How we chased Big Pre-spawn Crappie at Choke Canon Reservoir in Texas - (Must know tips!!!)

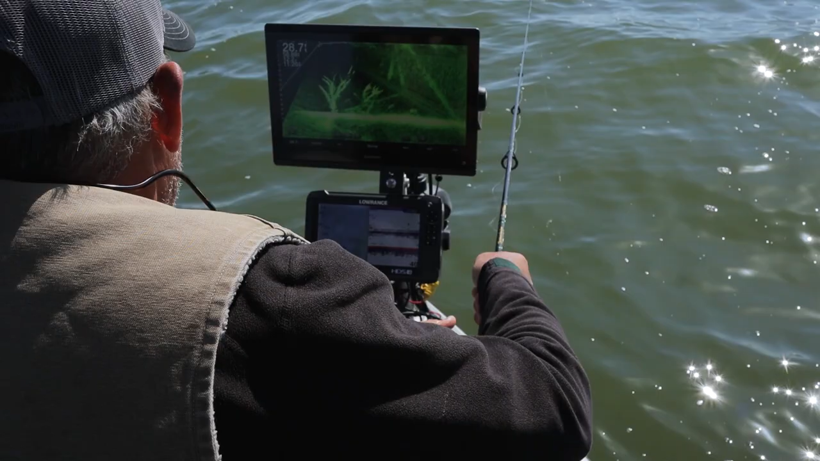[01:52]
Also finding a lot of these fish on standing timber.
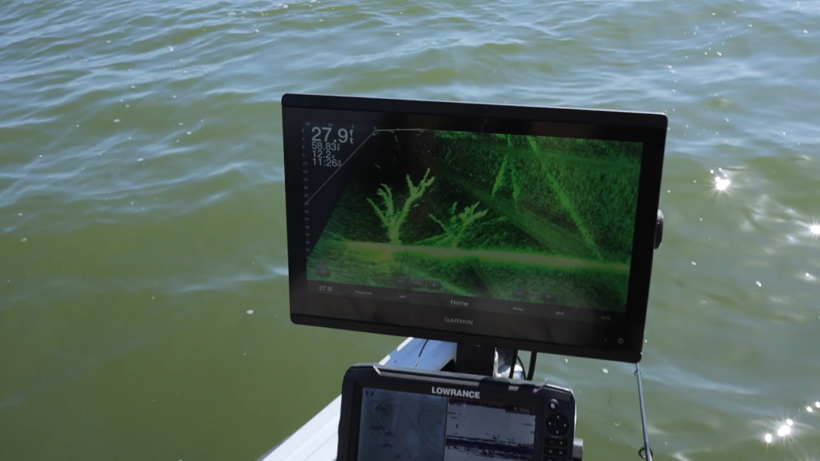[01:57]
On screen: depth 27.9 ft
We got a lot of standing timber on this lake. It kind of reminds me of Lake of the Pines, honestly.
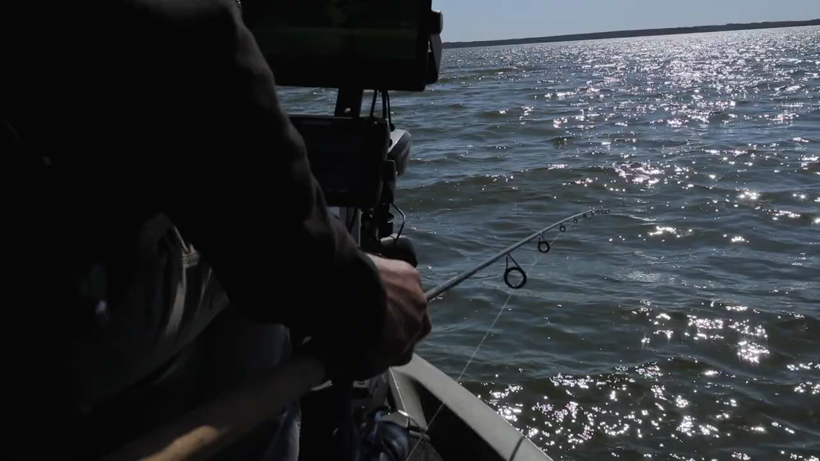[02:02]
Right in the middle of the channel, you know, you can see these huge trees just sticking straight up
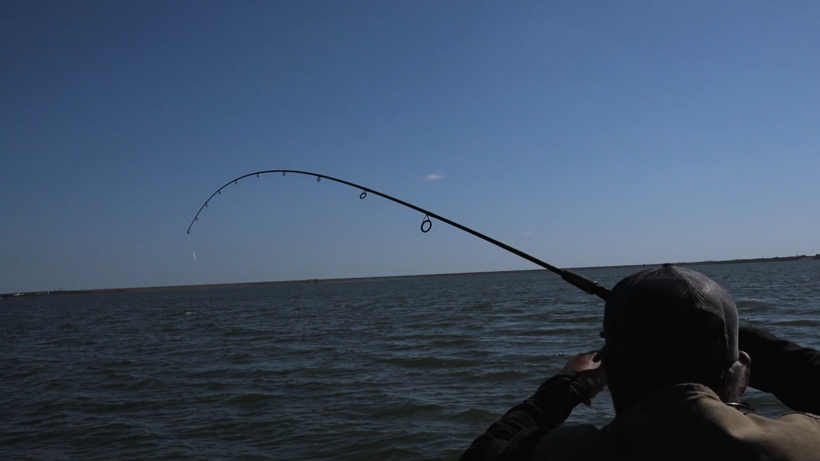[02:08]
and what we're doing is we're sniping these crappie basically off of these, off of these big trees. The biggest crappie we found have been on the deep trees in the main lake channel,
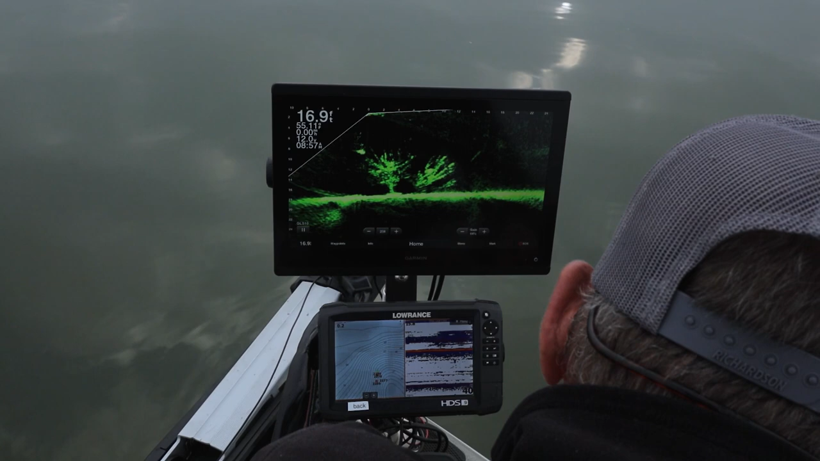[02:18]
in the middle of the lake, out in the middle of nowhere.
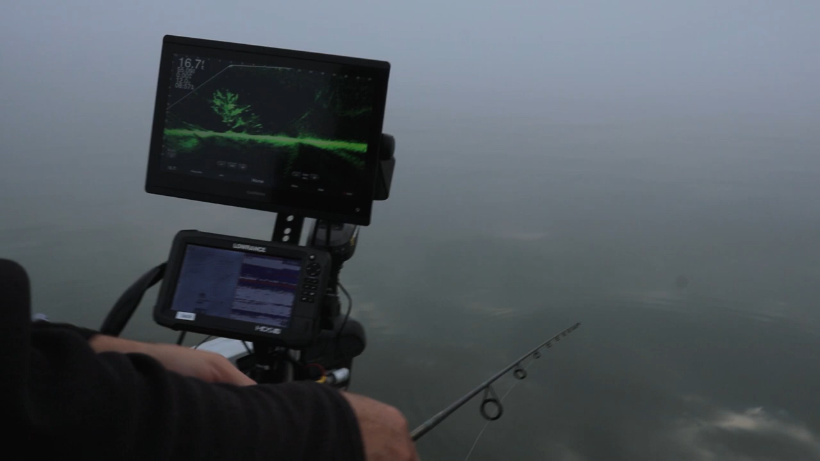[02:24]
And what we're doing is we're dropping our jig down and we're putting it right in front of their face and waiting on a bite.